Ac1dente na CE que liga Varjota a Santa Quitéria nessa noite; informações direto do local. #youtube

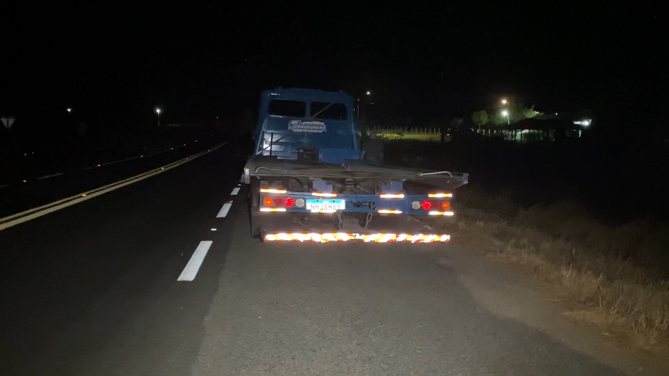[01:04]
CE-366, que liga Varjota a Santa Quitéria, aqui bem próximo à entrada que dá acesso ao distrito de Trapiá, que pertence ao município de Santa Quitéria.
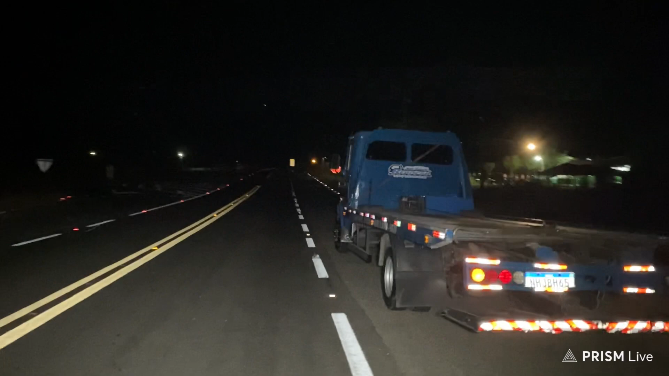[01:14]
Aqui você vê um reboque, exatamente porque aconteceu um acidente de carro, onde, infelizmente, né, uma Topic que era conduzida, né, a Topic, que tomamos conhecimento que era, é de propriedade do senhor Genival, mas não era ele que estava conduzindo, segundo informações.
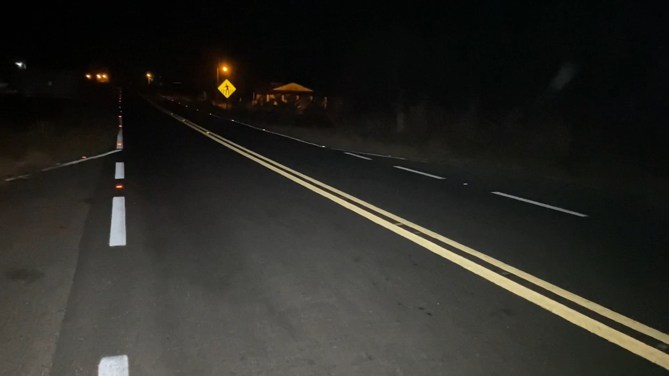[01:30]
Não havia passageiros, haviam duas pessoas na Topic, né, uma pessoa que estava conduzindo e uma outra pessoa do lado, né, sem ninguém ali no lugar do passageiro. A gente vai só mostrar aqui, o carro está ali para dentro do mato, não dá para ver, né, não.
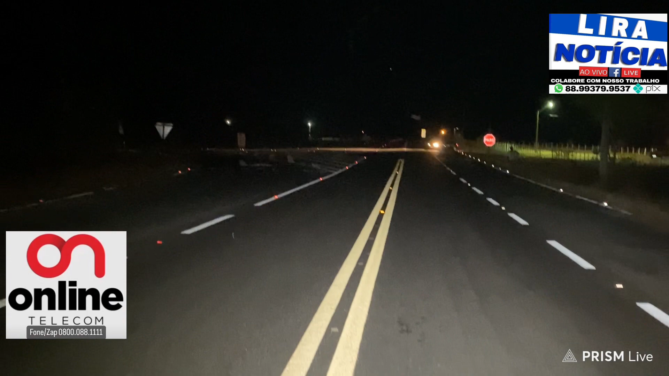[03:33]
aquela coisa onde tem tipo assim uma rotatória, né? Sinalizando melhor que aqui é